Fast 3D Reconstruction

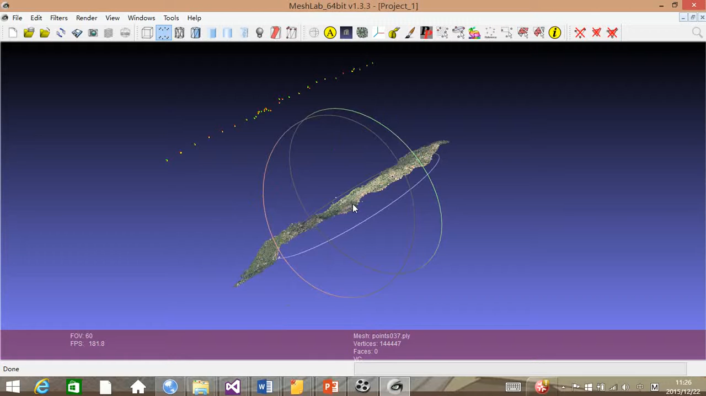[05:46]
This is the result of reconstruction. And we can see the topography from this result.
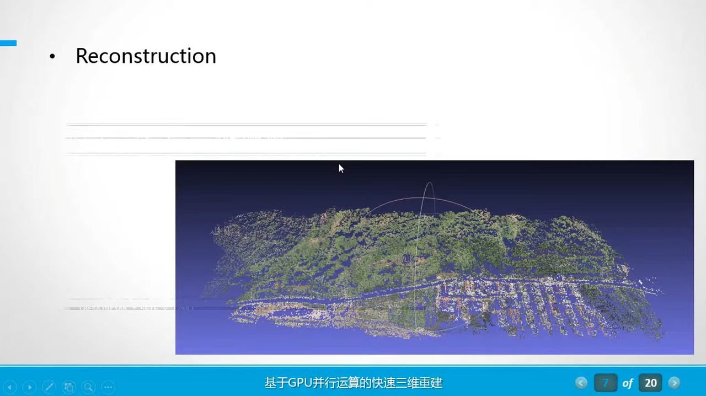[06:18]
This is the process of running the Bounder program.